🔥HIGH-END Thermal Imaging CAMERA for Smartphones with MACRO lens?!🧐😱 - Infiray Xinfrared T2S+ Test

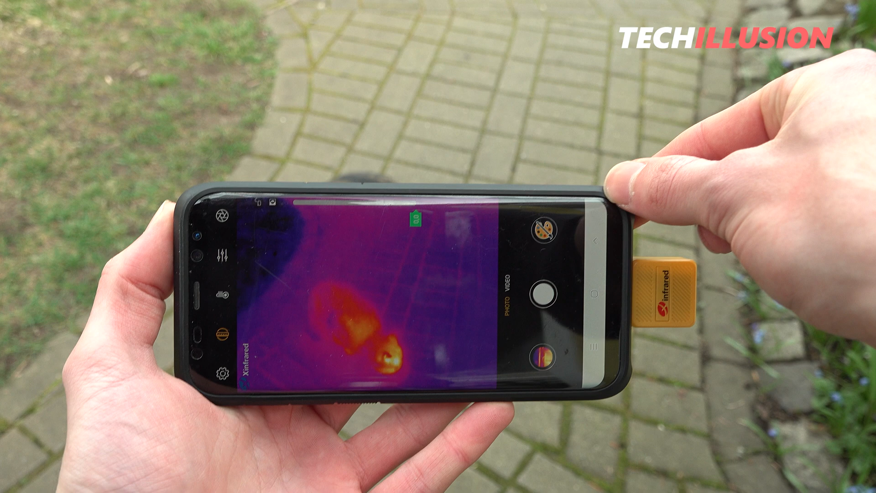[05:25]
The most important settings of the app are conveniently located right on the home screen.
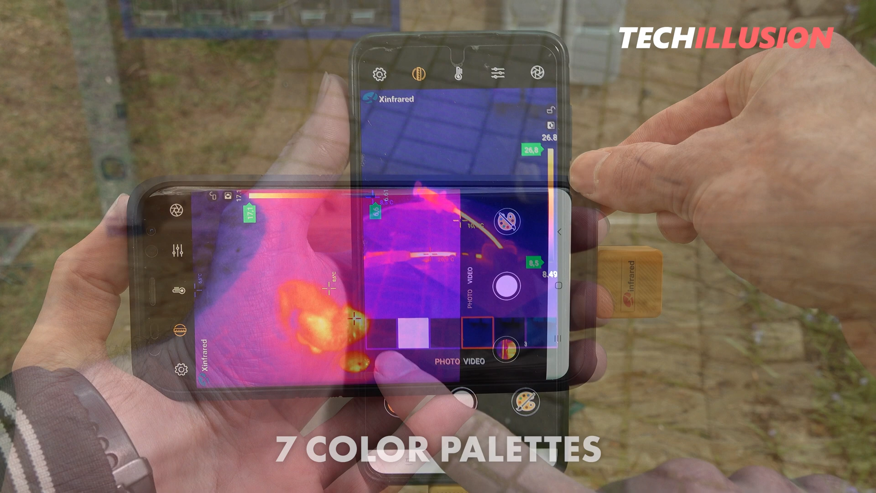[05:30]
For example, the camera offers a selection of a total of seven color palettes, depending on the application spectrum we're pursuing.
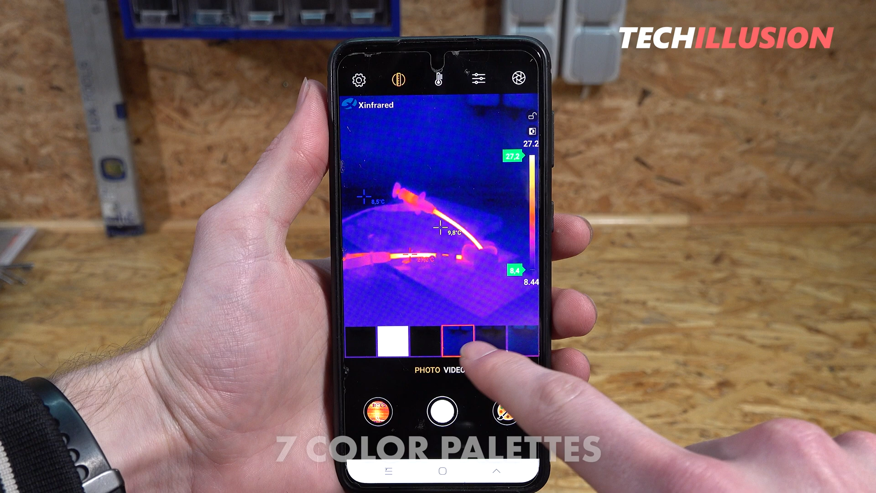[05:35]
By default, the screen displays the center temperature, the lowest, and the highest temperature.
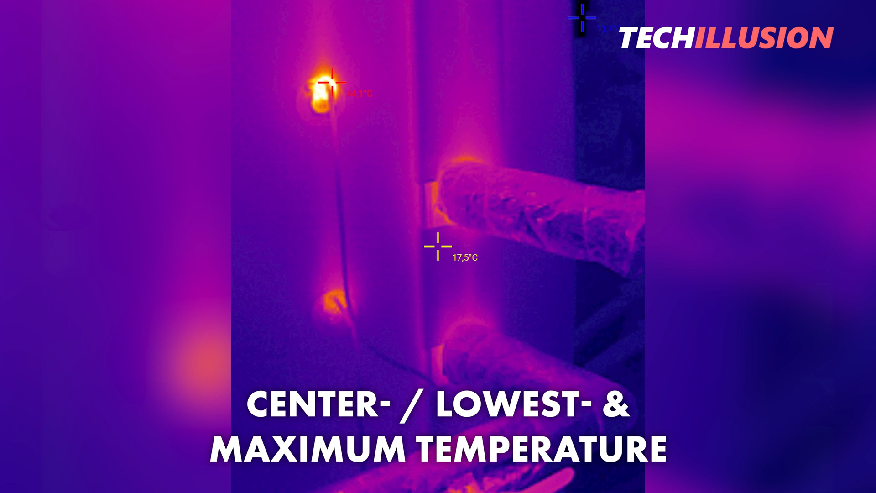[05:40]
On screen: spot 17.5°C
However, we can also easily add additional measurement points or measurement areas.
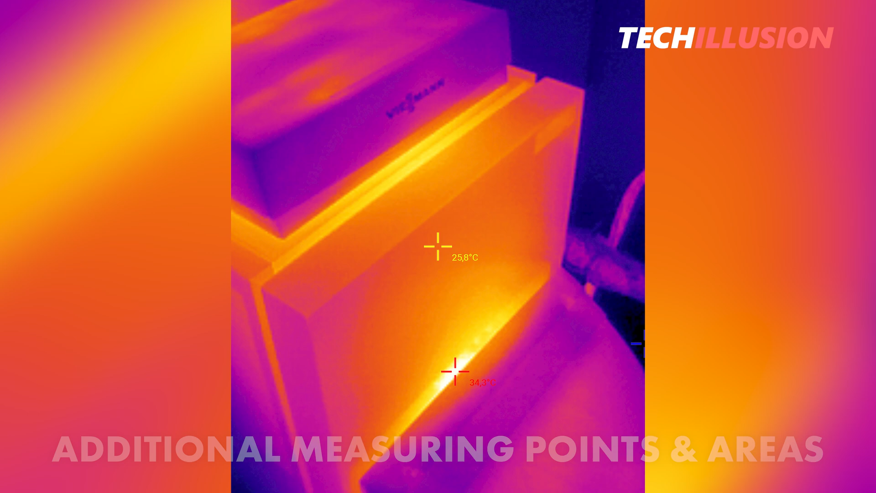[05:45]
For this, we find another option where we can draw lines, points, or rectangles ourselves.
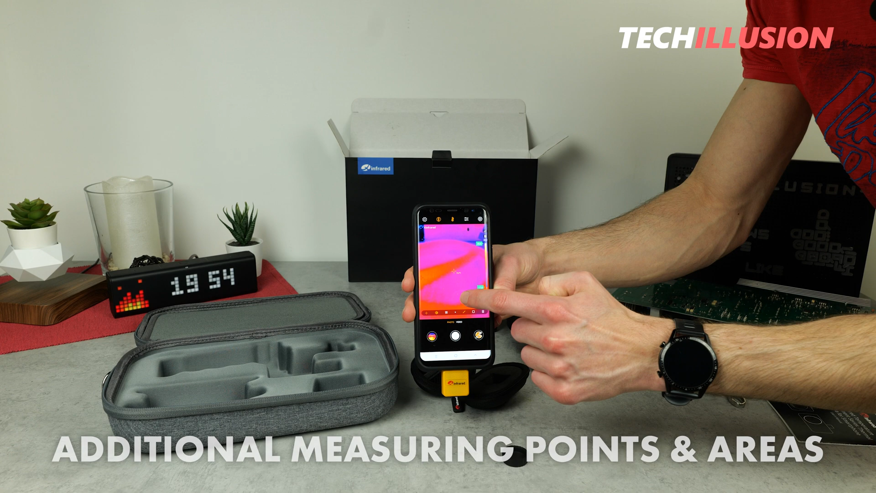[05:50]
This is extremely useful, for example, when I want to track multiple individual areas with one camera.
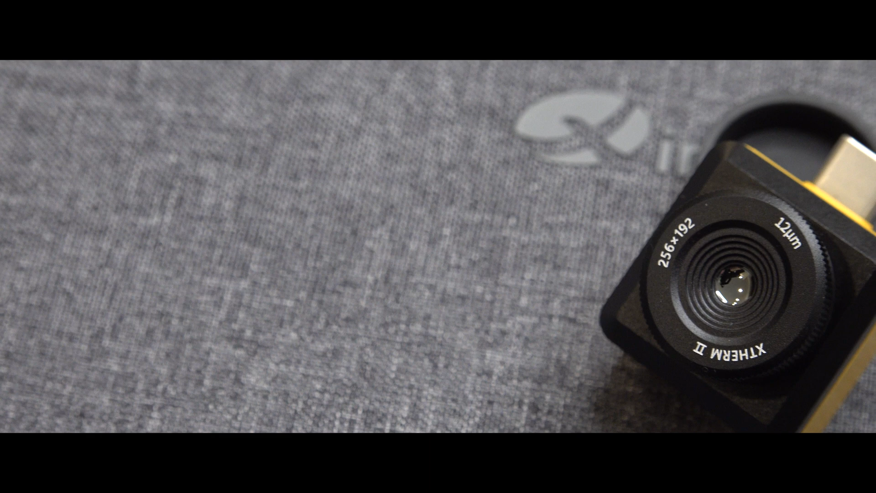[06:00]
For example, three areas where I want to have the lowest and highest temperatures, perhaps even the center temperature in each. Regarding temperatures, this device has a range from minus 20 to 450 degrees Celsius,
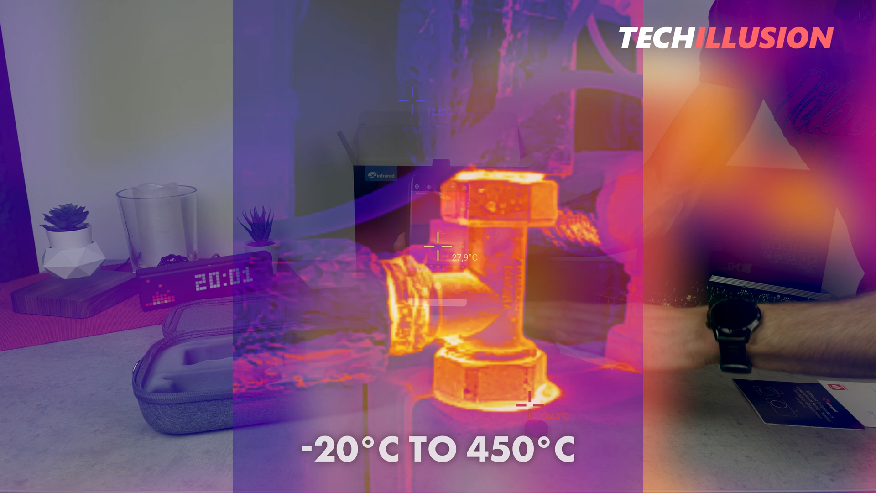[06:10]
which I believe is completely sufficient for a thermal
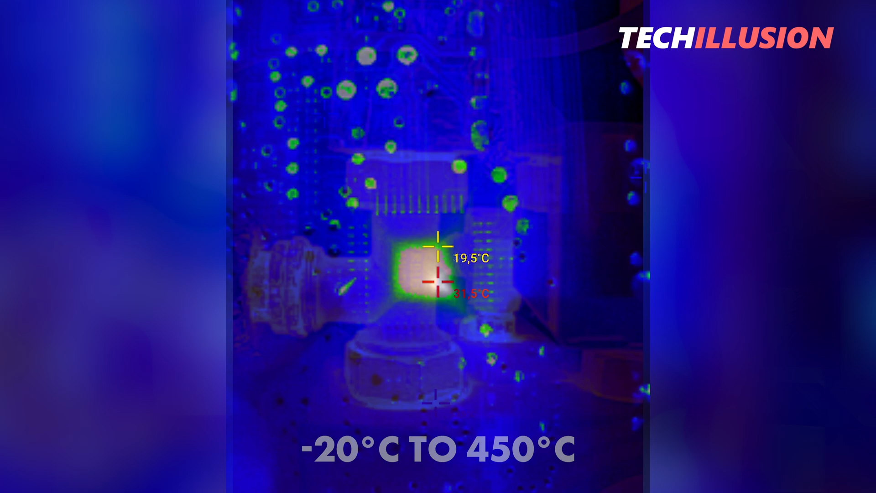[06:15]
imaging camera for smartphones or its application range. This is also confirmed by the graph.
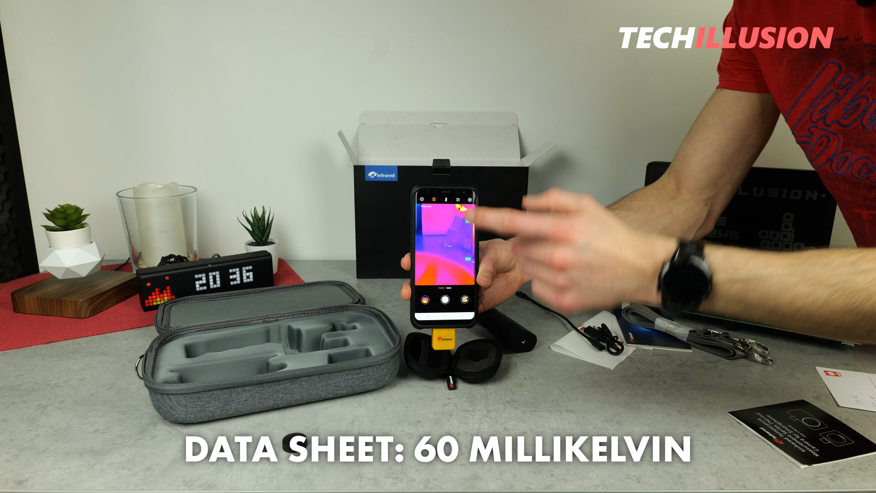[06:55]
However, the results of this camera seem to me, especially compared to the other devices I have, to be somewhat more precise.
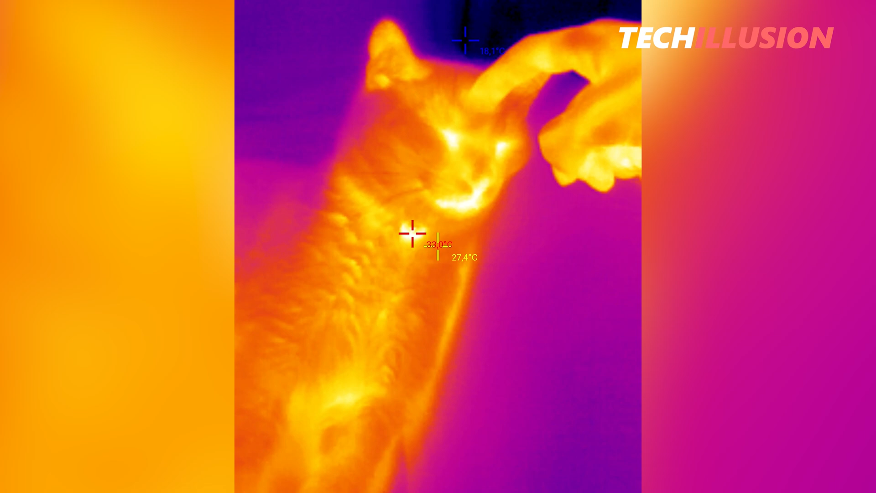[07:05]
In the updated data sheet, 40 mK was now indicated,
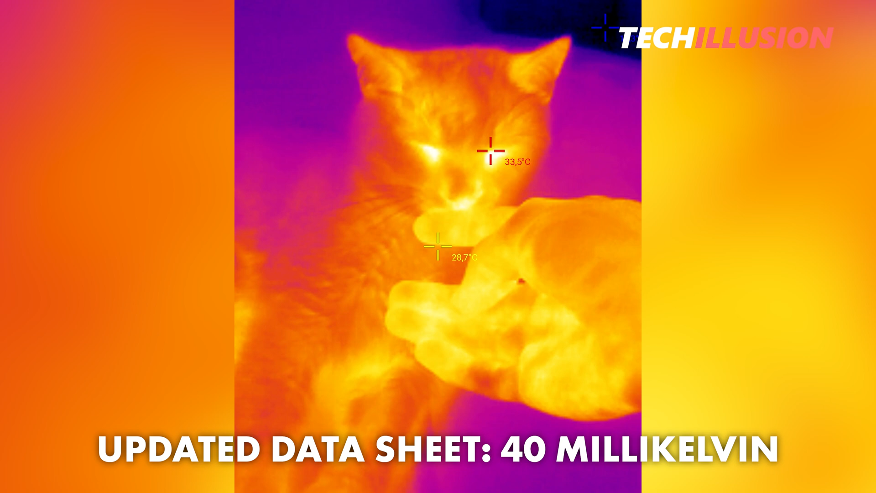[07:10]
which accordingly confirms the precise temperature differences in the images and recordings of this camera.
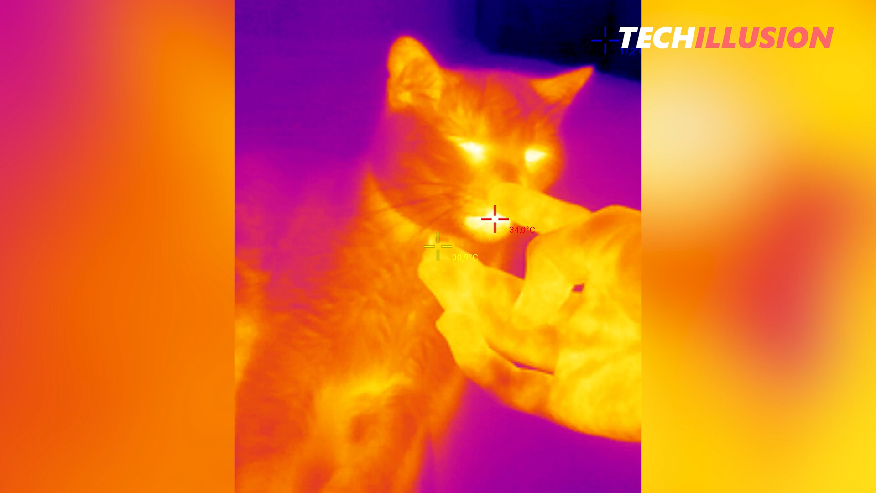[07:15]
As for the resolution, it looks quite good as well.
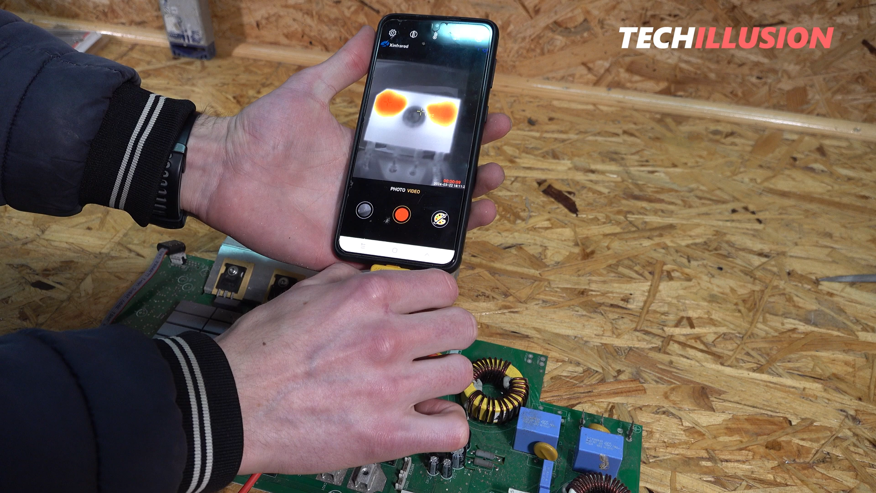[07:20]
The T2S Plus has a resolution of 256 by 192 pixels,
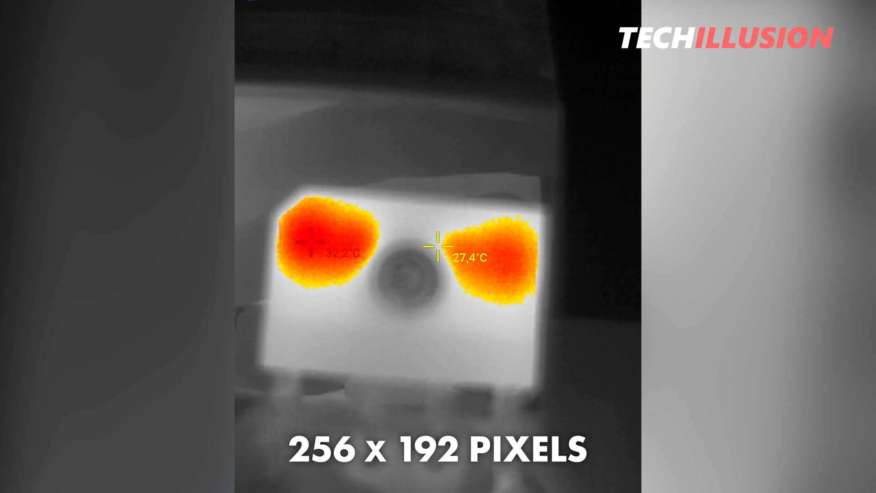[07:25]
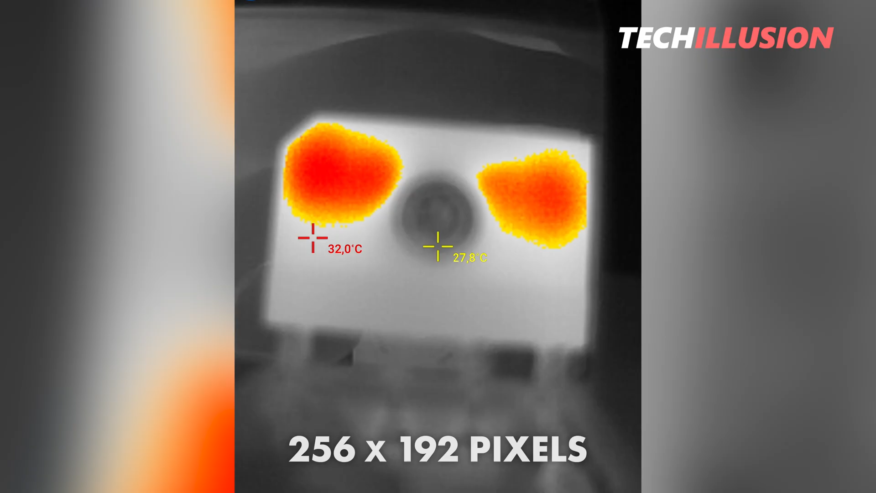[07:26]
which I believe is completely sufficient for such a compact device, and, as you can see in the graph,
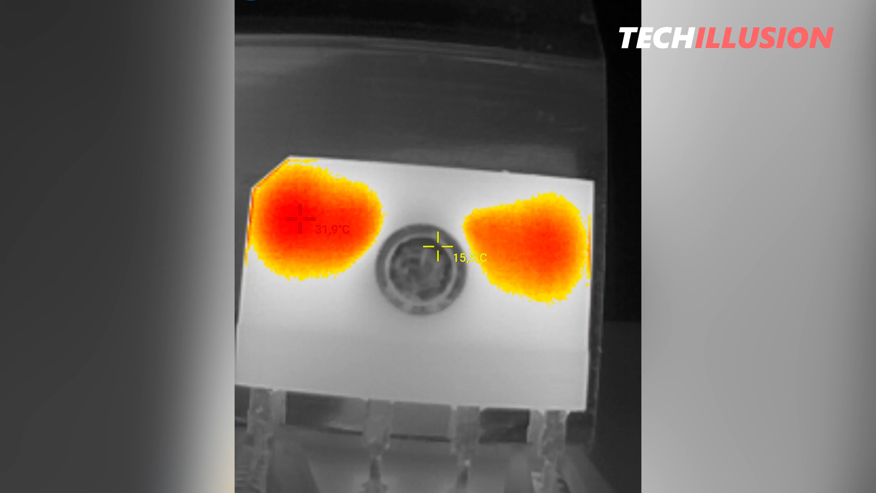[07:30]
the camera is in the same league as the other devices already tested.
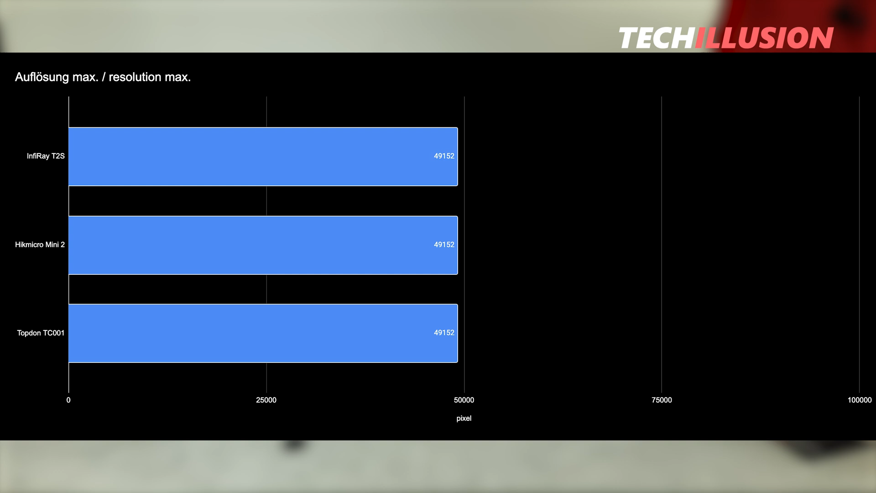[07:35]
In practice, this allows for beautifully high-resolution images in various scenarios,
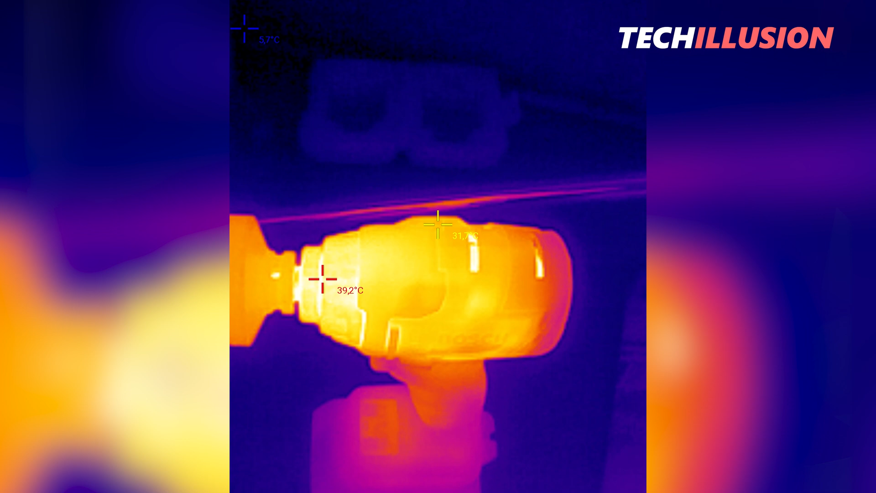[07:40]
but we can also record videos with this device at a maximum of 25 frames per second.
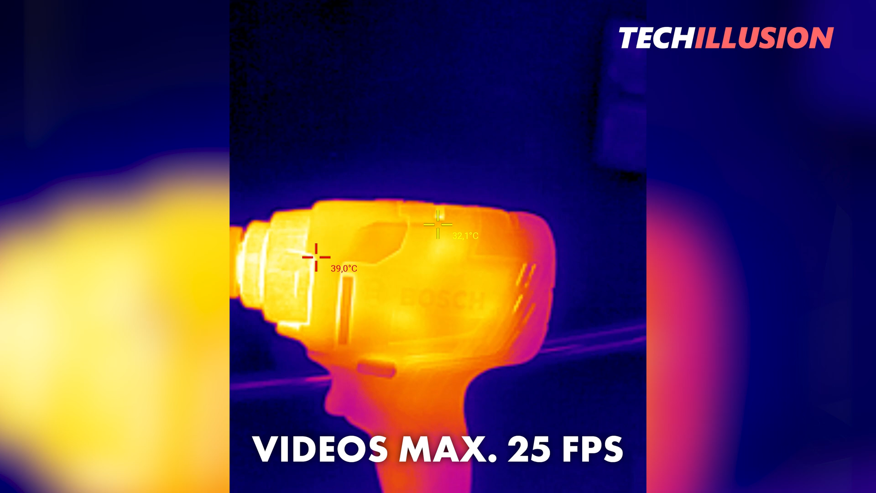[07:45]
But what remains special about this mini camera is the 8mm built-in macro lens,